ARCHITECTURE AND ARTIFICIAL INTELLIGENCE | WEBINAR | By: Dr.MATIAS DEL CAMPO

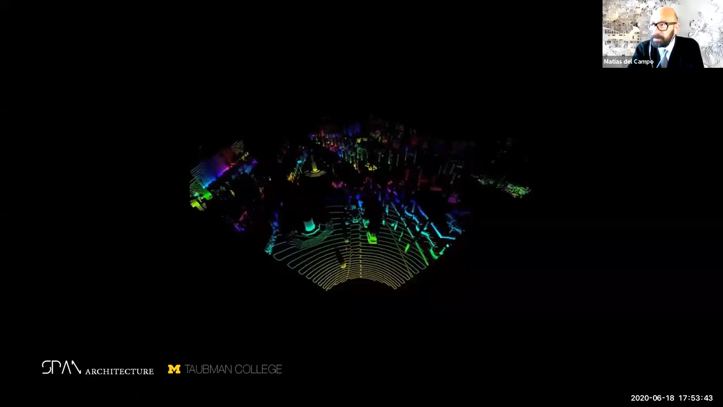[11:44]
So, this is, for example, a drone perception of, I think it's Hollywood Boulevard. It was done by MIT. And the idea here is that the different colorations describe different distances.
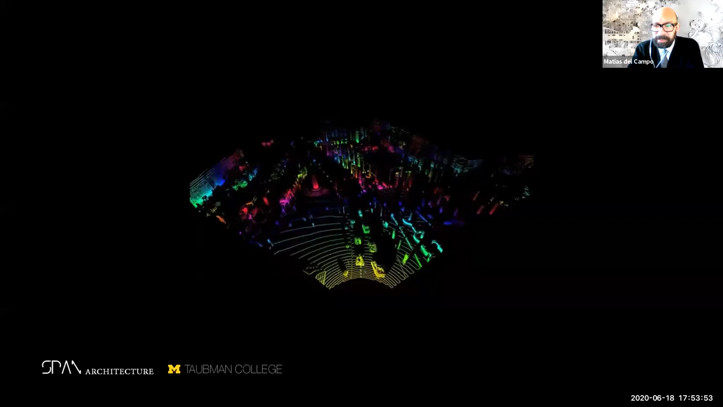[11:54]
Yeah.
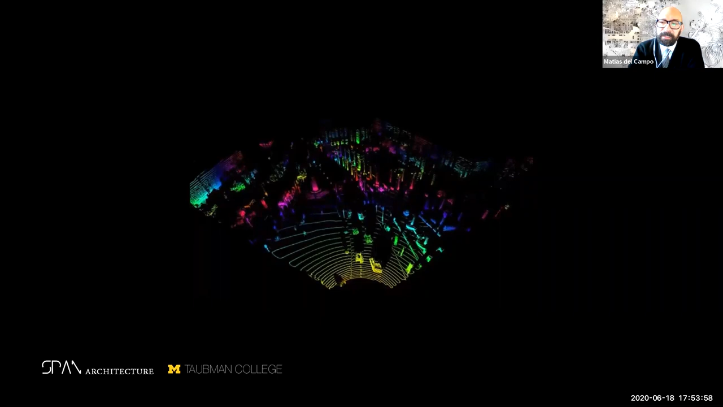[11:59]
So, these are, these are things that are actually done so that cars can recognize their environment.
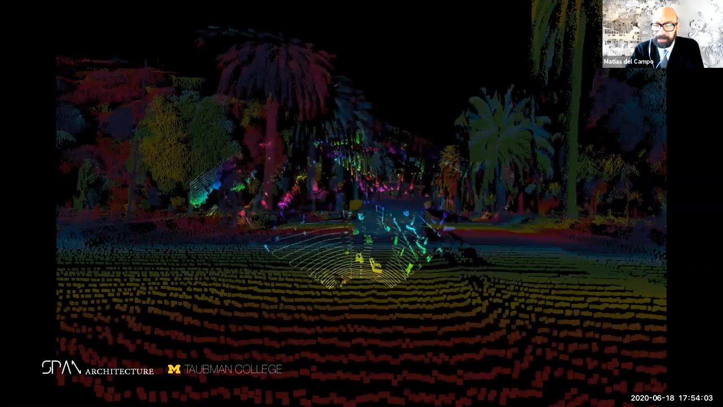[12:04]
And I think it's wonderful how a different entity perceives the world so differently than we as humans do. A little bit different. I mean, we know, for example, that bees also see the world differently because they have another spectrum of light coming through their eyes. But in this case, it's something that was generated,
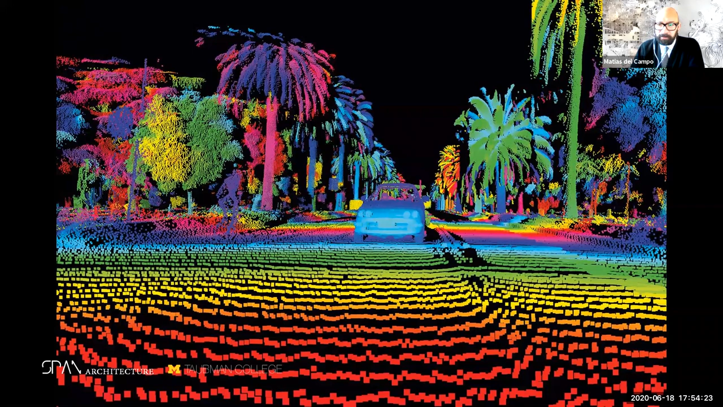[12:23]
not biologically, but synthetically, that is actually have a different perception of our, of our world.